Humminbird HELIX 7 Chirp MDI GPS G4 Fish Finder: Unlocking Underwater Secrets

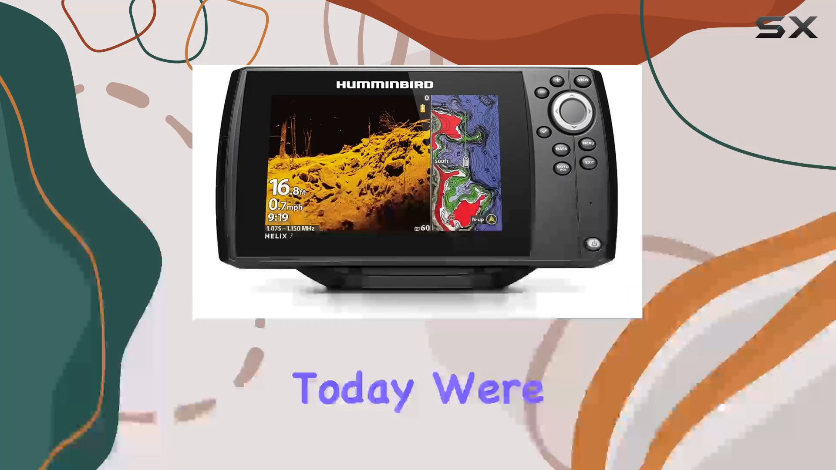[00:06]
On screen: depth 16.8 ft, speed 0.7 mph
Today, we're diving deep into the world of fishfinders with the Humminbird Helix 7 Chirp MDI GPS G4.
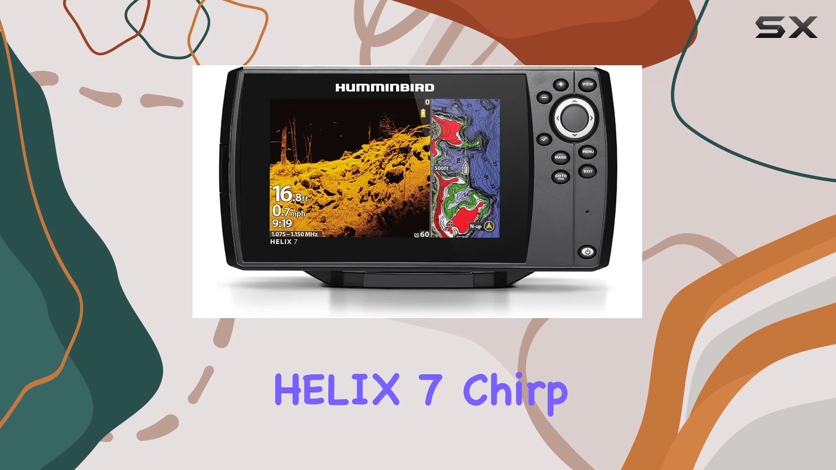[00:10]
On screen: speed 0.7 mph
Boasting a keypad control system that puts the power of Master Helix at your fingertips, this fishfinder offers unparalleled convenience and ease of use.
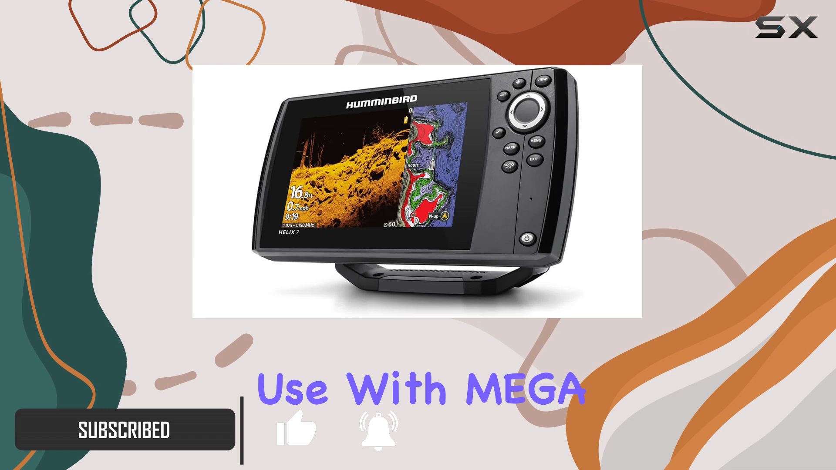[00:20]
With Megadown imaging, you'll explore the depths with unprecedented clarity,
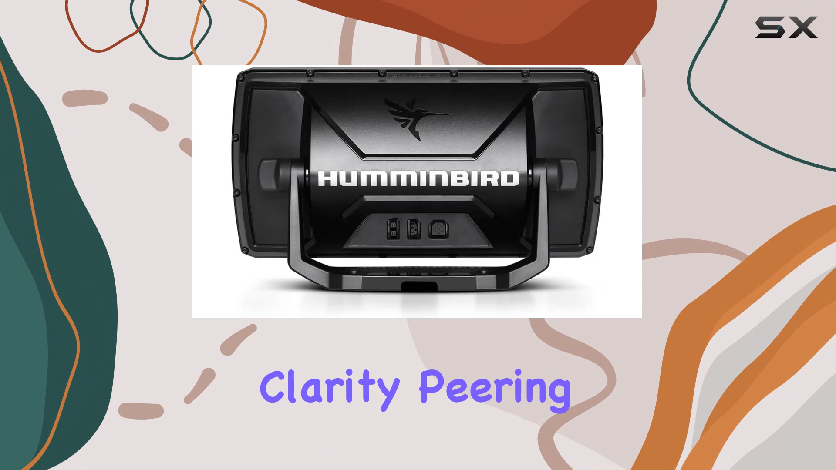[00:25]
peering down to 125 feet below your boat. But it's not just about what's beneath the surface.
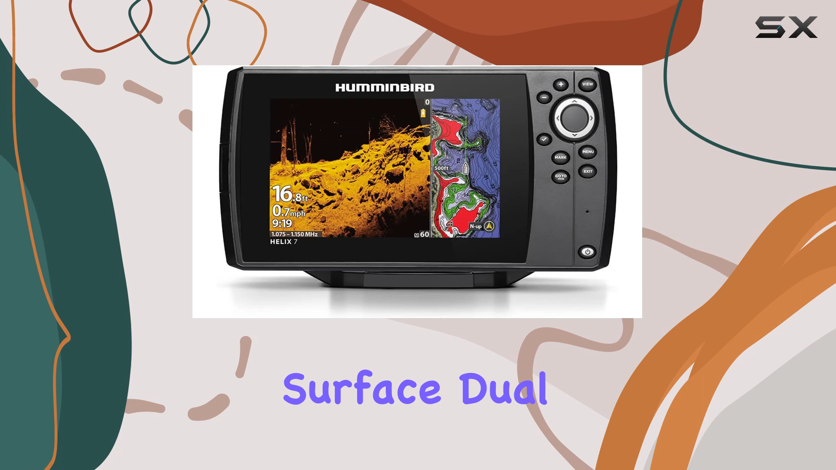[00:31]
On screen: speed 0.7 mph
Dual-spectrum chirp sonar provides highly detailed fish arches and crystal-clear views of fish-holding structures and the bottom.
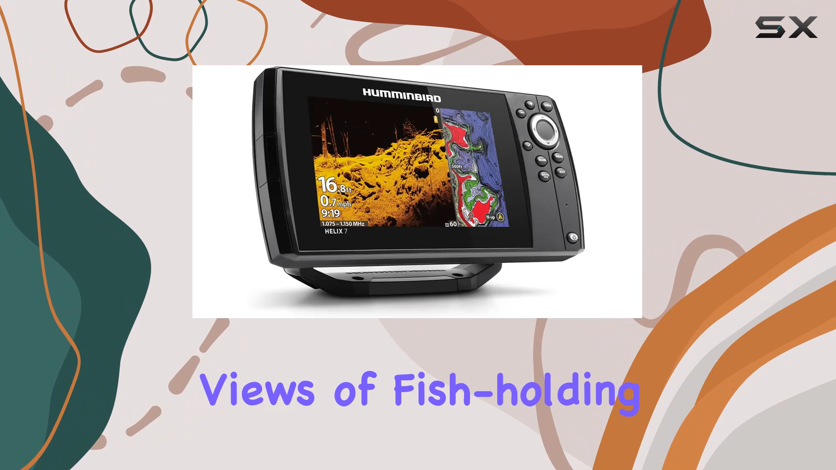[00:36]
On screen: depth 16.8 ft, speed 0.7 mph
Whether you're in wide mode for maximum coverage or narrow mode for focusing on the finest details,
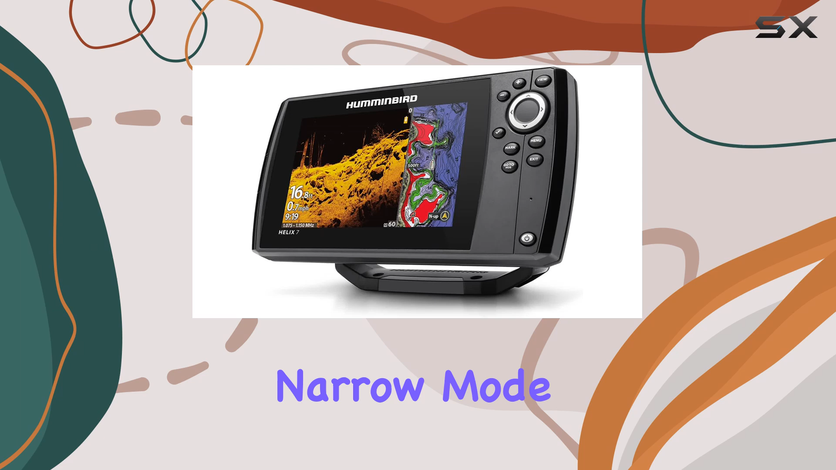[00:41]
you'll have the ultimate advantage before you cast.
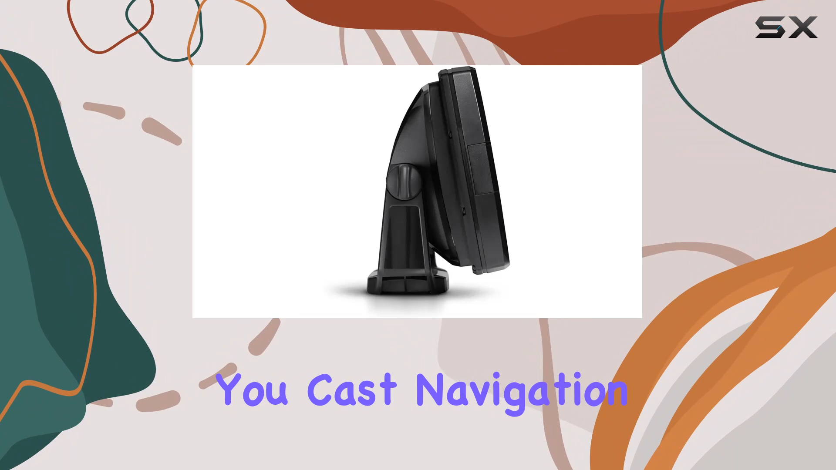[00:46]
Navigation is a breeze thanks to the internal GPS and Humminbird base map, offering a clear view of underwater terrain and points of interest.
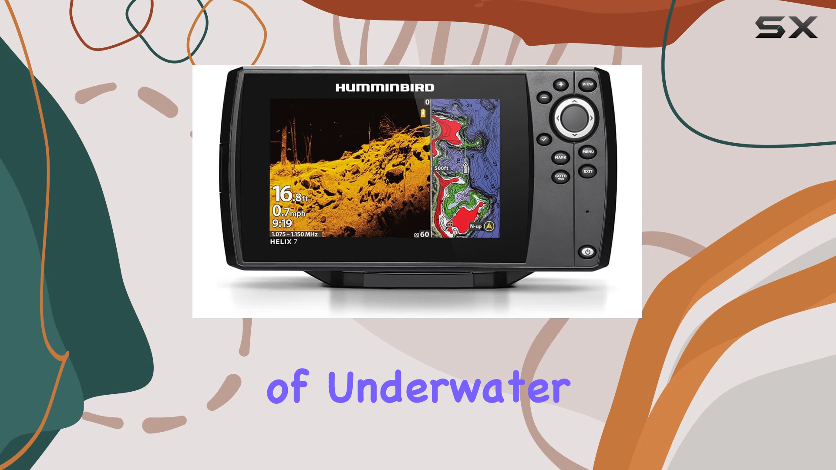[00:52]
On screen: speed 0.7 mph
With charts covering over 10,000 lakes and coastal areas of the continental U.S., you'll fish and navigate with total confidence.
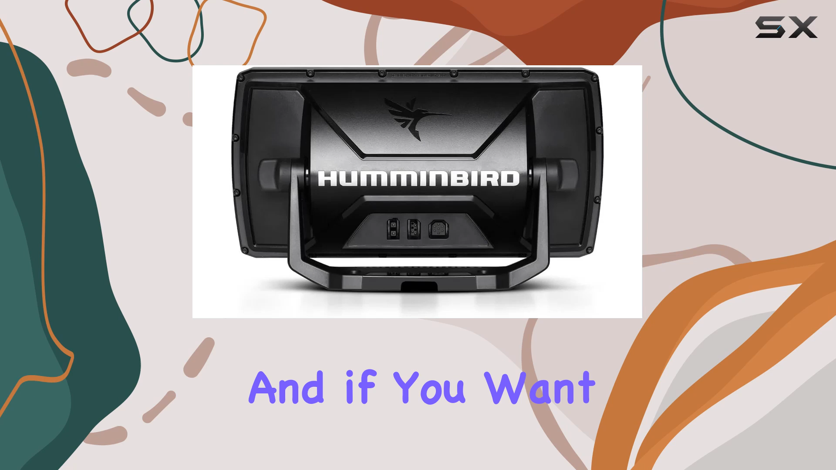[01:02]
And if you want even more detail, the premium chart-compatible feature lets you access additional charts from Humminbird's Lake Master and Coast Master products,
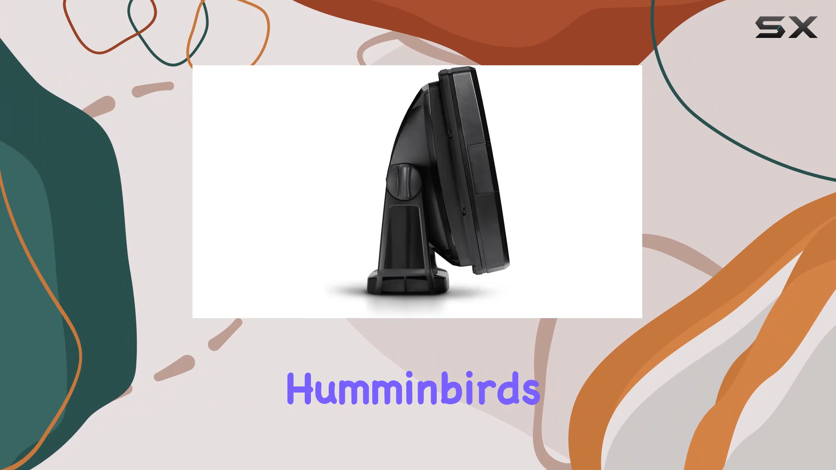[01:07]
as well as compatible Navionics charts. But perhaps the most exciting feature is AutoChart Live.
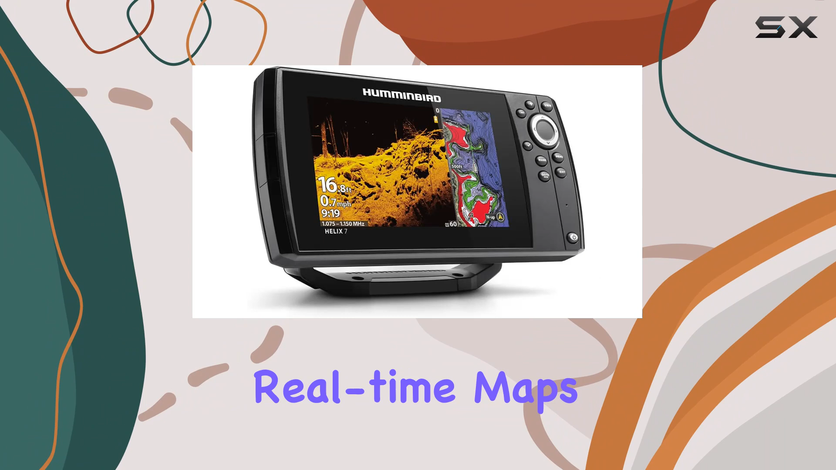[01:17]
On screen: depth 16.8 ft
With this innovative tool, you can create real-time maps of your favorite fishing spots, complete with depth contours, bottom hardness, and vegetation. With 8 hours of built-in recording time and compatibility with AutoChart Zero-Line SD cards,
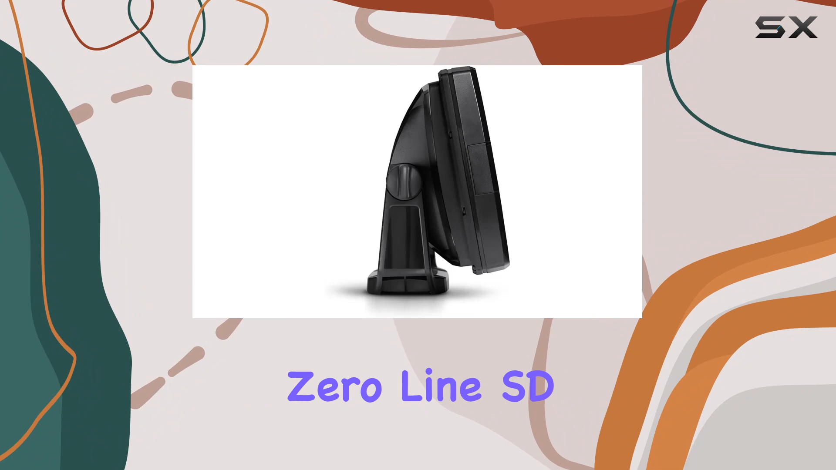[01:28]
the mapping possibilities are virtually endless.I in the box, you'll find everything you need to get started,
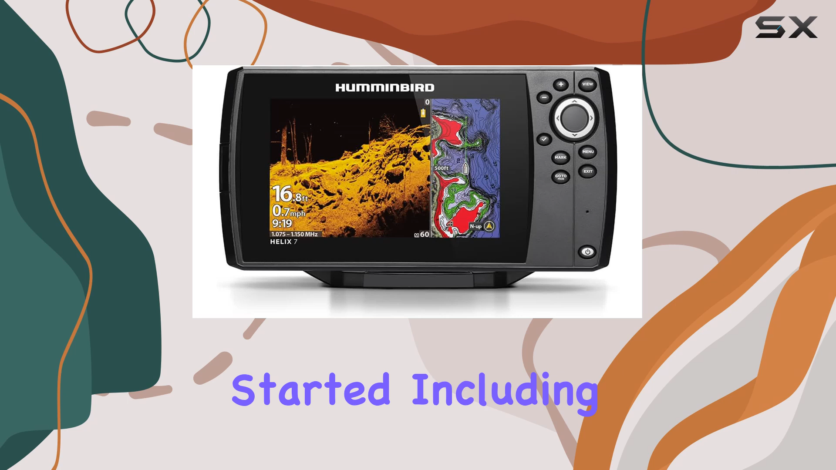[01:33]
On screen: depth 16.8 ft, speed 0.7 mph
including the control head, transom mount transducer, power cable, gimbal mounting bracket, and mounting hardware.
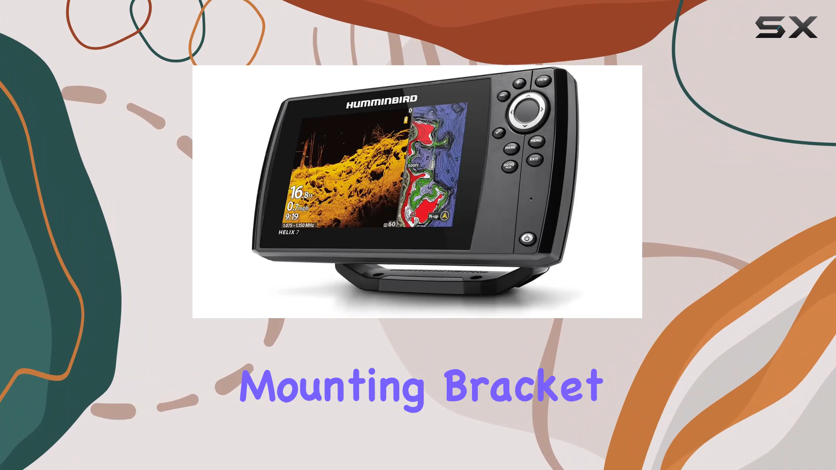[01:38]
And with a 1-year limited warranty, you can purchase with peace of mind. Overall, the Humminbird Helix 7 Chirp MDI GPS G4 Fish Finder